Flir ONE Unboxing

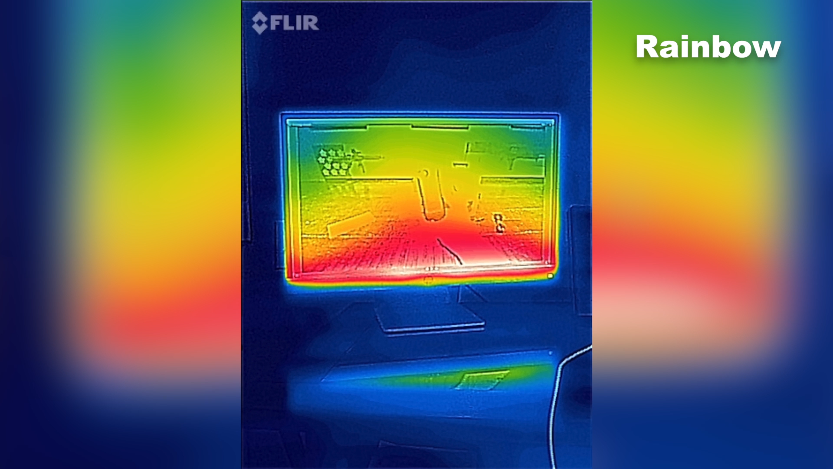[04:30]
You have the rainbow mode, you have contrast, arctic,
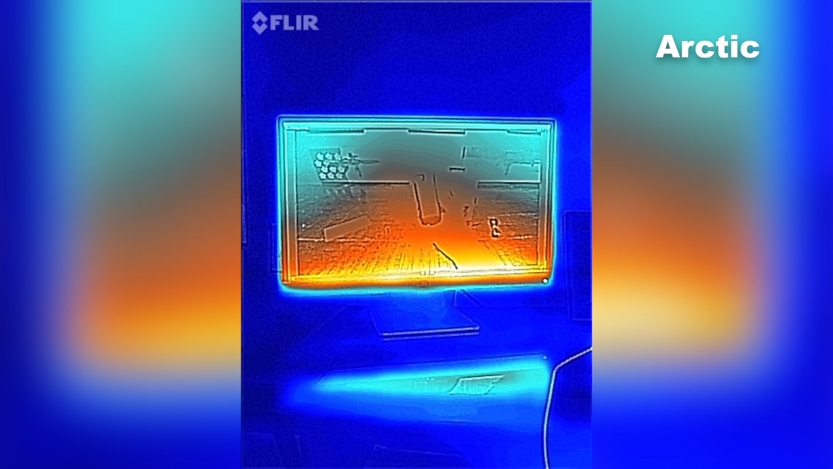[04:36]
coldest, hottest, iron, grey, and back to rainbow again.
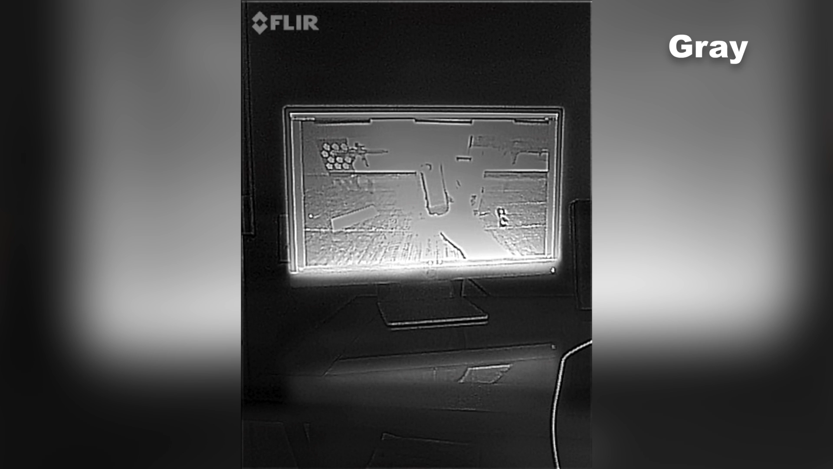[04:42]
Now you can switch in between camera mode and video mode.
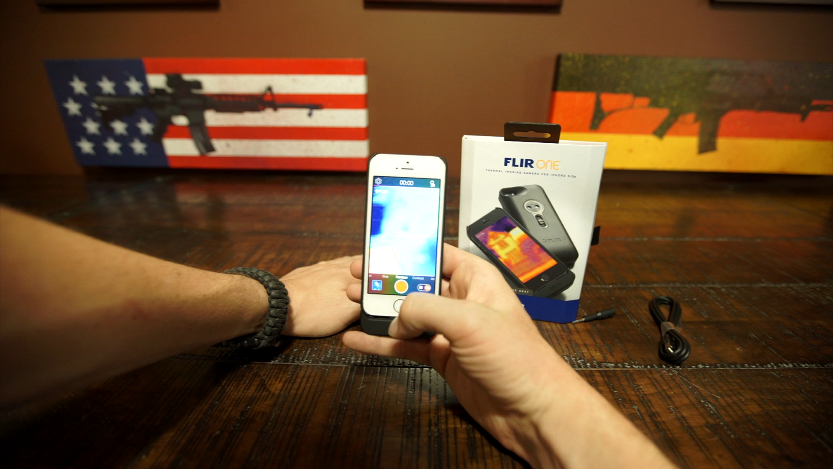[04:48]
I found that if you record, contrary to what you would normally do, recording in portrait mode is better than recording in landscape mode.
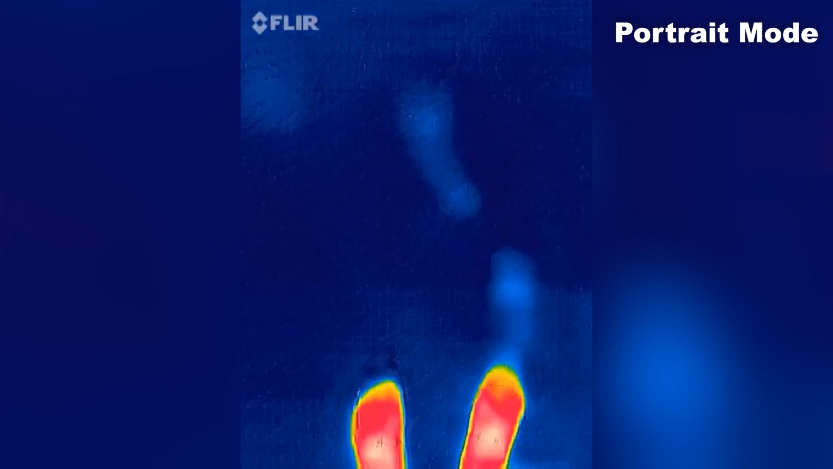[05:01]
Now a reason for this, I have no clue, but I found that there's a rolling shutter effect whenever you're in landscape mode versus portrait.
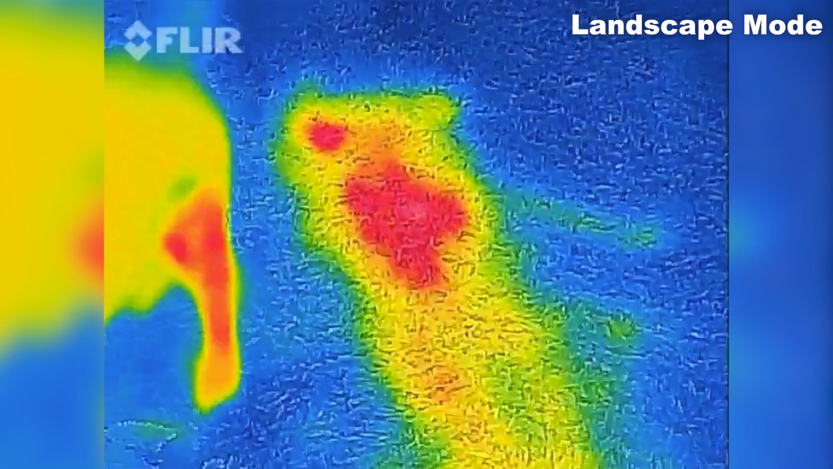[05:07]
And you seem to get a little bit more real estate with the camera. It looks like it's just cropping in when it goes portrait.